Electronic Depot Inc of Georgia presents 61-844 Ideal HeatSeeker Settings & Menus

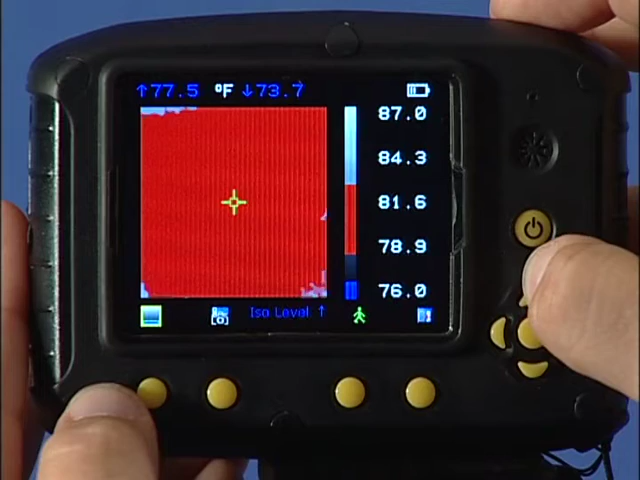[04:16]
The temperature profile function enables a vertical or horizontal histogram of temperature values across the imaged area to be displayed on the right-hand side of the screen.
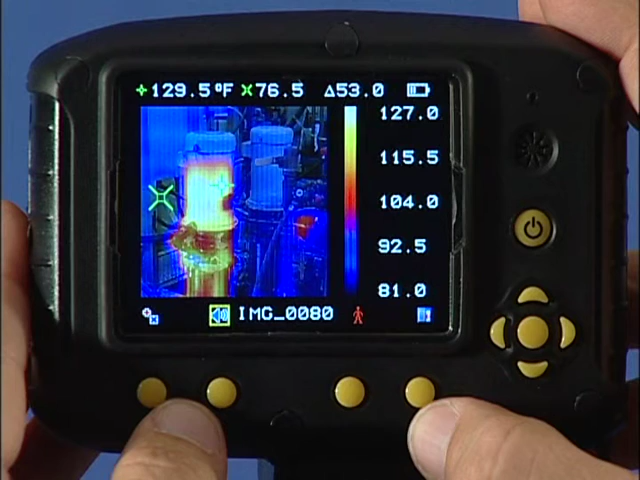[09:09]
On screen: spot 129.5°F
To delete the image, press function key two, and then confirm deletion with function key three.
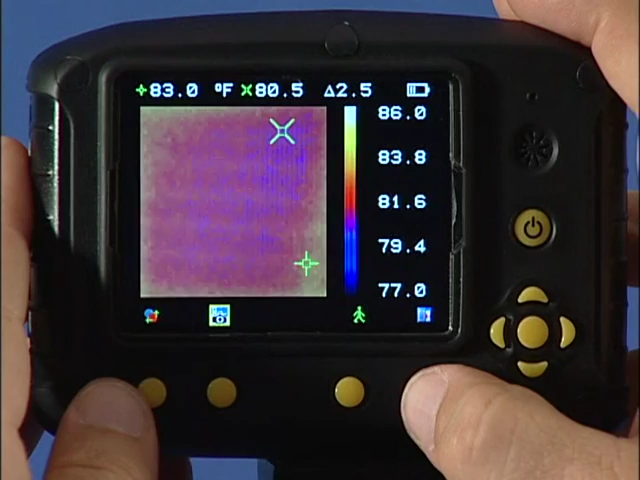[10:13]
On screen: spot 83.0°F
And the chosen language will be activated on screen.